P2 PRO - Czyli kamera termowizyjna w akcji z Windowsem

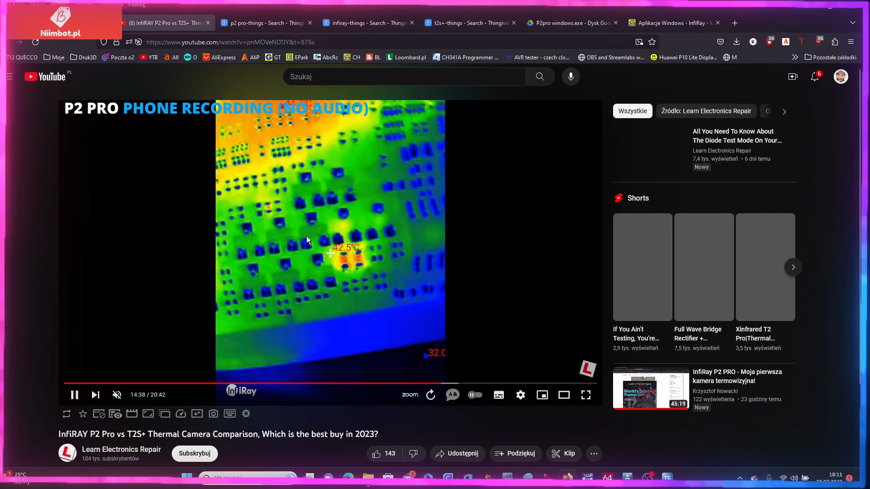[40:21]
Zobaczcie, tak to wygląda. P2 Pro. Tutaj wcześniej będzie. Zobaczmy sobie. P2 Pro.
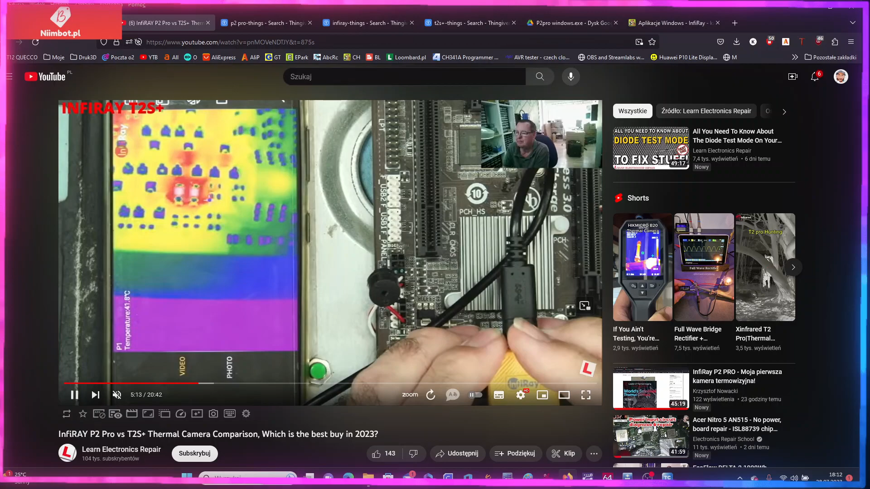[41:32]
Zastanawiam się, czy tylko ta regulacja nie polega na tym, że jest skok gwintu, soczewki, na której ona jest wkręcona. I tylko i wyłącznie to powoduje to, że ona tak działa. Zobaczcie. No, chyba na tych kamerkach nie da się uzyskać już lepszej jakości z tego, co tutaj widzę.
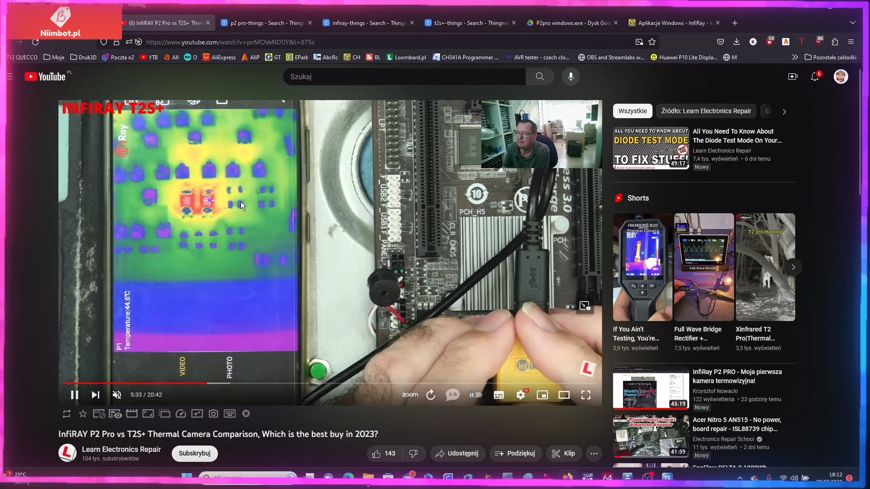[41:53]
Z tym makrolensem, no, jest bardzo blisko płyty, praktycznie 1 cm. Podejrzewam, coś koło tego.
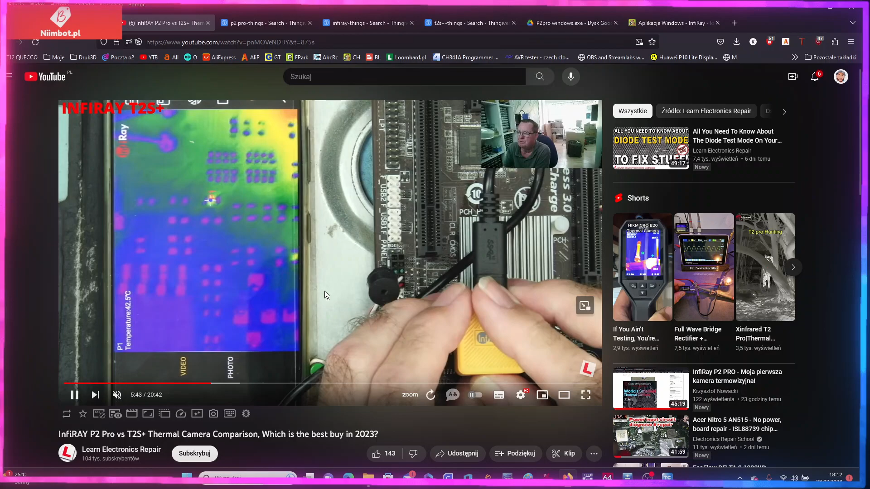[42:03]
I to jest ta TS2 Plus. Tak pokazuje. Szkoda, że nie pokazał potem tak samo tych tutaj kondensatorów, czy co to jest.
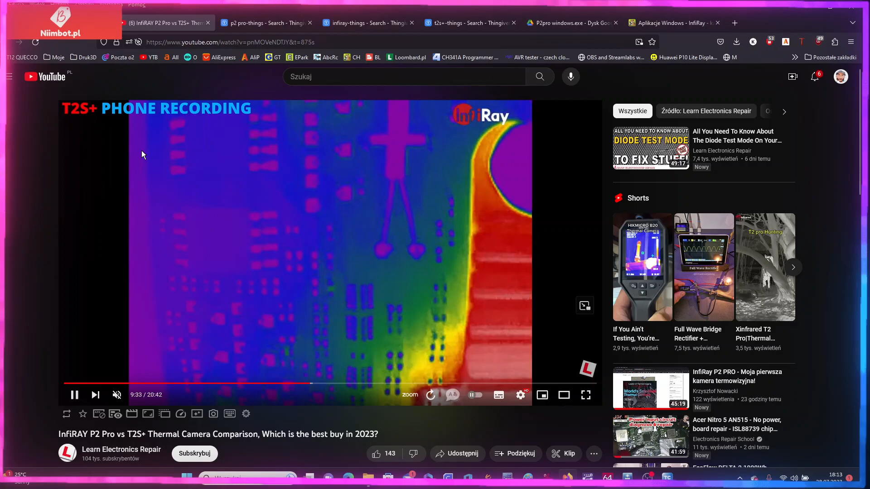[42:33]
P2 Pro. No i tak wygląda z P2 Pro. Z telefonu, tak? Phone recording. No podobnie. Podobnie, ale powiem wam, że.
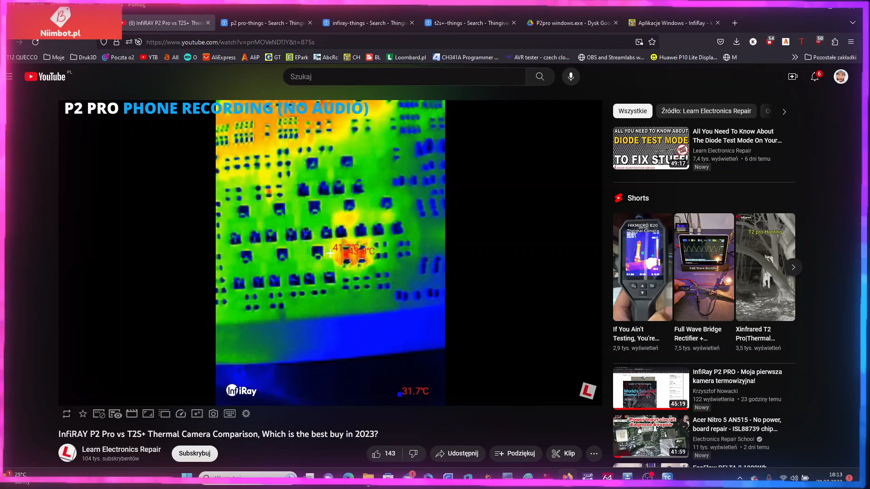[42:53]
O, są chyba te dwa kondensatory, tak? Tylko na tej P2 Pro chyba nie da się ustawić tego fokusu tak bardzo
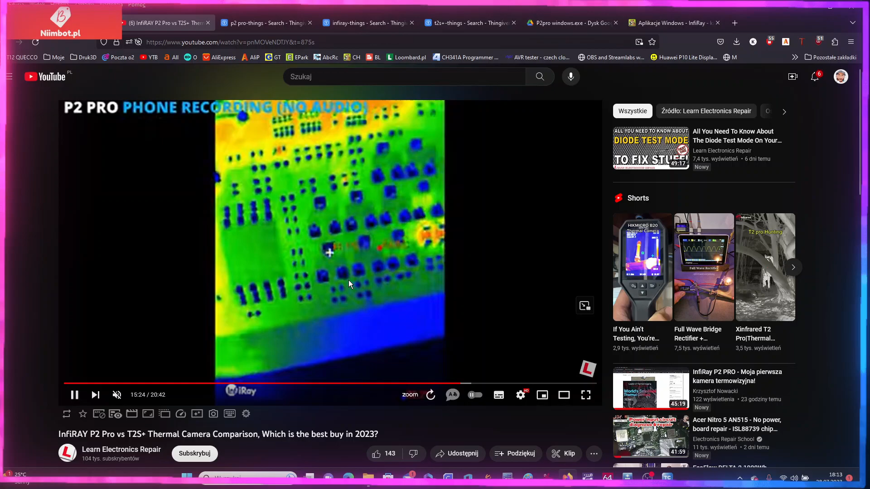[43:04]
blisko i dokładnie. Jak na tej TS2. I to jest różnica pomiędzy tymi chyba kamerami. Z tego co tak tutaj rozkminiam to wszystko. Także tak to wygląda z tą termowizją.
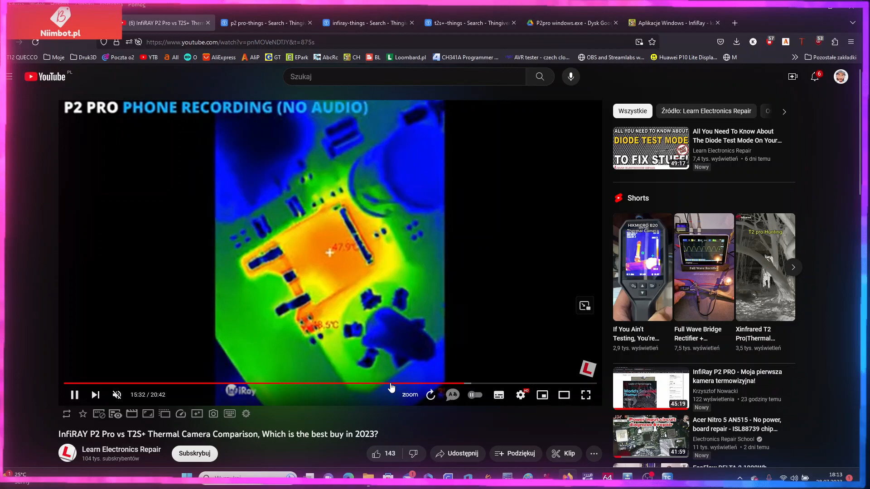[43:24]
Mówię, bez tej soczewki makro ta kamerka P2 Pro dupy nie urywa.
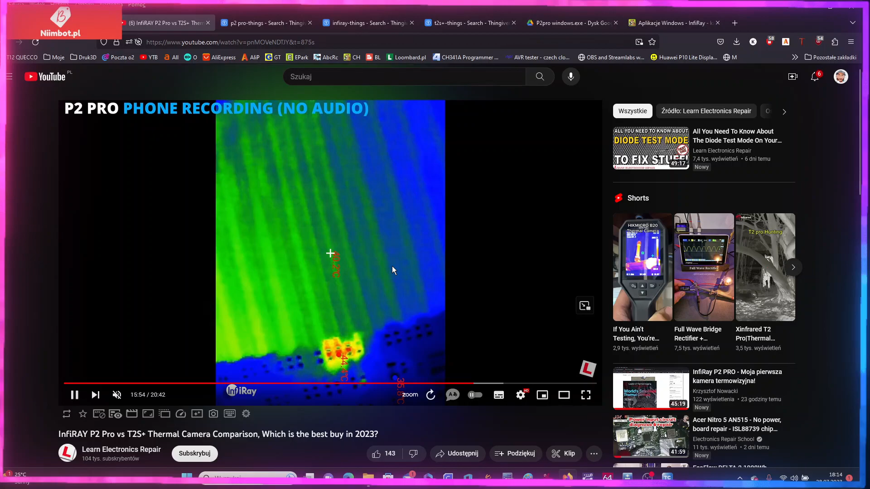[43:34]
Dupy nie urywa. Dopiero ta soczewka pozwala nam w jakiś sposób, kurde, pokazać tutaj minimalnie.
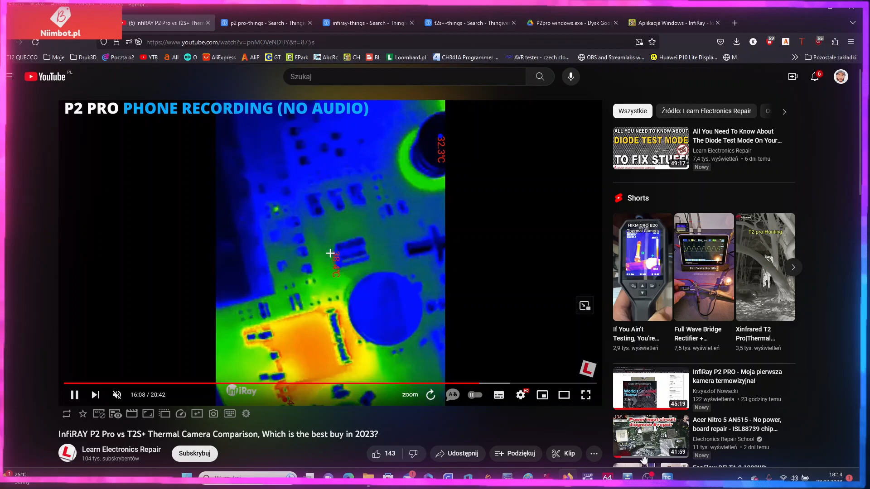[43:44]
No zobaczcie, teraz ja znowu wezmę, ustawię tą moją. To jest bez soczewki. Dystans jak zmienię tutaj, a to nic nie da. Dam na dwa. Totalnie nic nie zmienia.
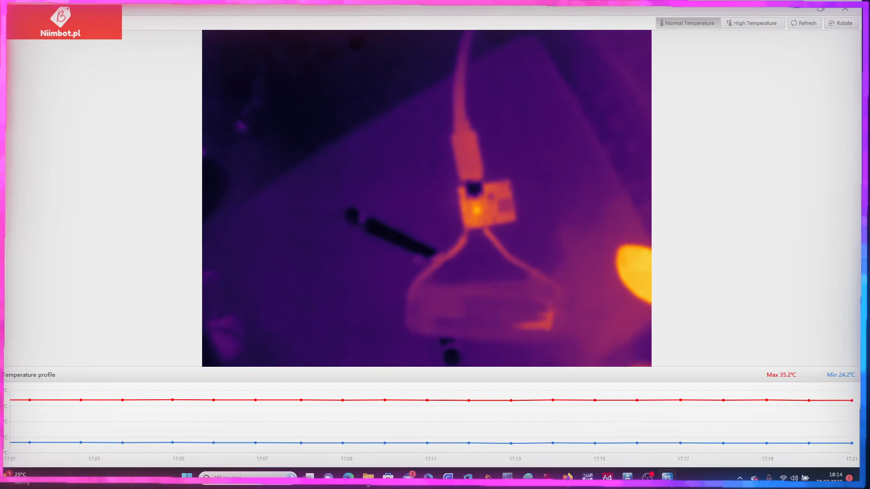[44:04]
On screen: max 35.2°C, min 24.2°C
Cały czas tak samo. A już nie mówię, co się dzieje na high temperatur. Dlaczego tak się dzieje?
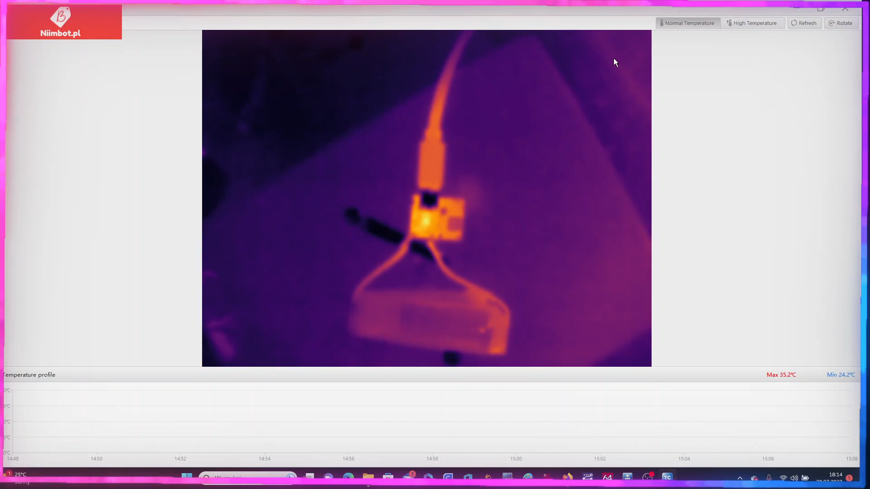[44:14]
On screen: max 35.2°C, min 24.2°C
Patrzcie się na to. Tu już jest w ogóle, kurde. Masakra. Massacration. I powiem wam tak. Tu by fajnie wyglądało, jakby była jakaś ostrość. Ale brakuje szczegółów i to bardzo dużo szczegółów.
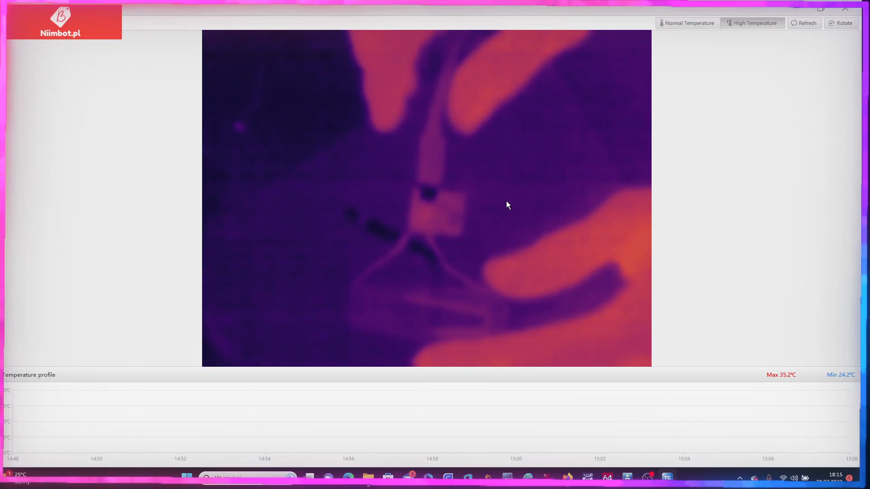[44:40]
On screen: max 35.2°C, min 24.2°C
Dam emisję na 80. Czy to coś zmieni?
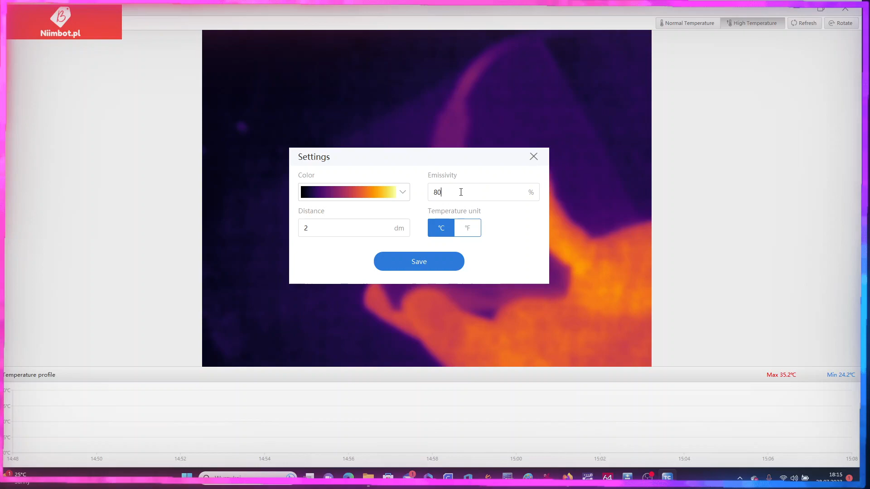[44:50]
On screen: max 35.2°C, min 24.2°C
Emisja na 80 nic nie zmieniła. Damy 50. Emisja na 50.
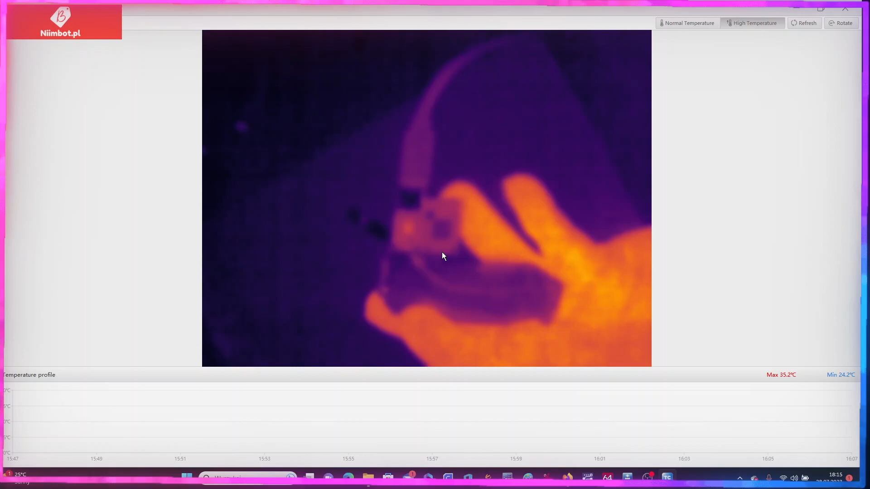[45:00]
On screen: max 35.2°C, min 24.2°C
Nie widzę tutaj żadnej różnicy w poprawie ostrości ani jakości. Zmienię na, słuchajcie, jeden z powrotem. I też nic z tym nie widać. Jeżeli wezmę tą kamerkę, wyciągnę ze statywu.
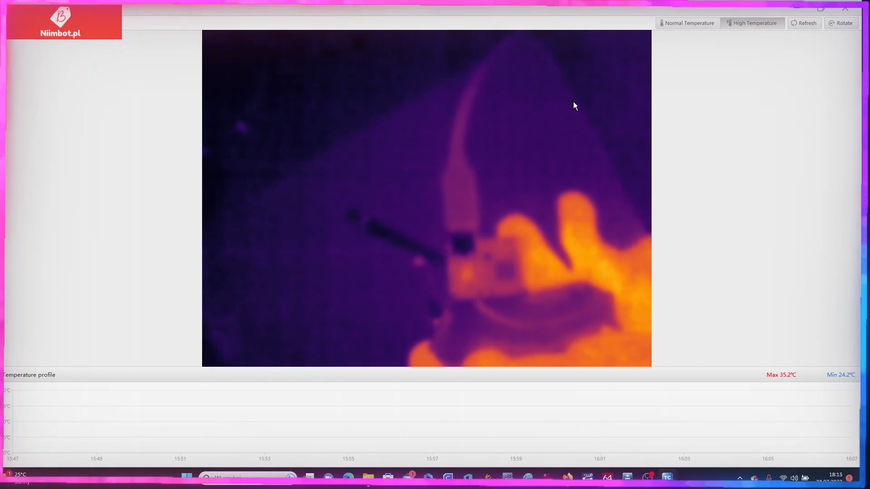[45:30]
On screen: max 35.2°C, min 24.2°C
To jest w kierunku, słuchajcie, tu mamy laptopa, klawiaturę. Taki obraz jest. Tutaj daję centralnie na telewizor LCD.
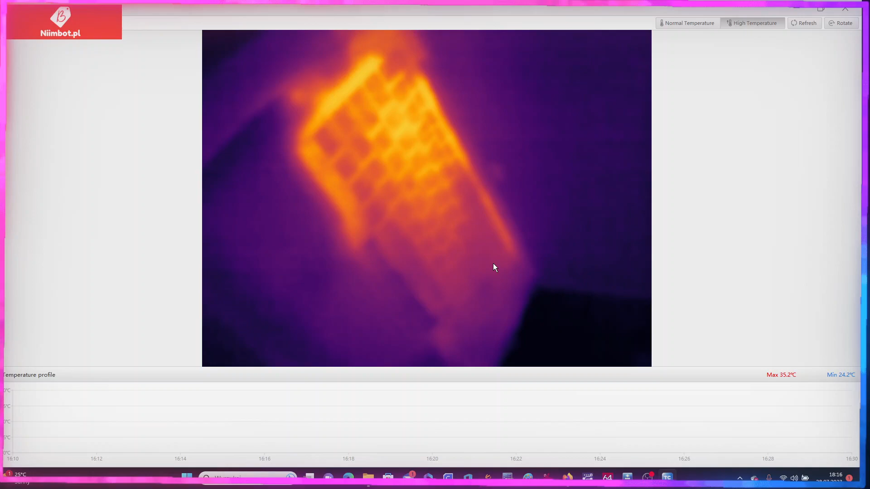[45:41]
On screen: max 35.2°C, min 24.2°C
Ale ciężko to widać. Po zmianie, słuchajcie, na normal temperatur.